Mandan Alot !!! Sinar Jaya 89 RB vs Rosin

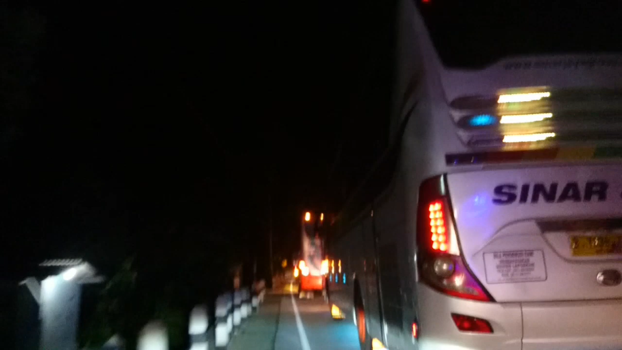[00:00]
pre. Dan. Pentir ya ge. Motor ninja ora wani dilawan. Kan arep tempat bae, Jan.
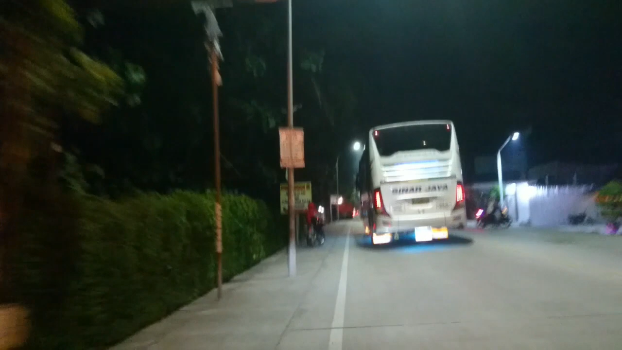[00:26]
Aksi pengejaran Bu Sinar Jaya 89 RB. Aneh muruk kok ya KPT ya.
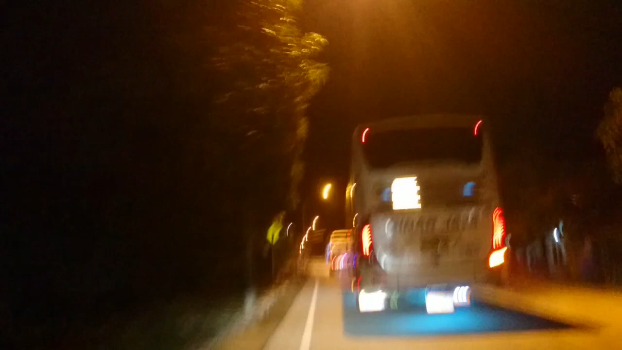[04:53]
Sini ya kan? Iya. ini goyangan ya ke asik banget ya. Beloknya ke pinggiran kaya sin jaya kaya.
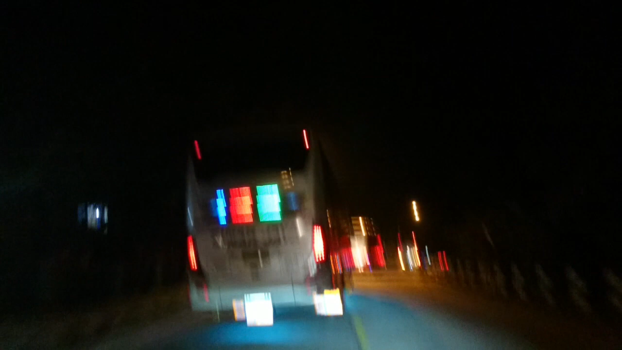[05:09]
Bisa lewat bawah kaya bis lima barang kaya ngarep
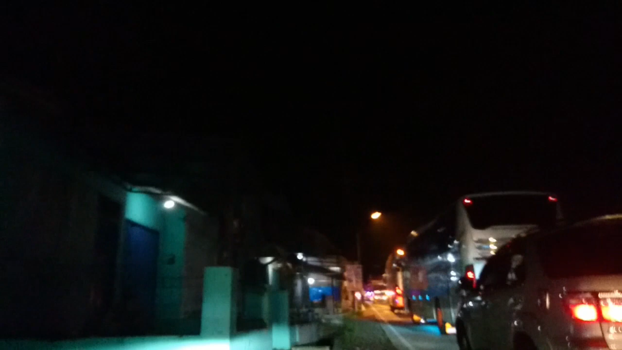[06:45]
Mumpung ada jalur. Ya, sampai di sini aja guys. Ramai banget soalnya.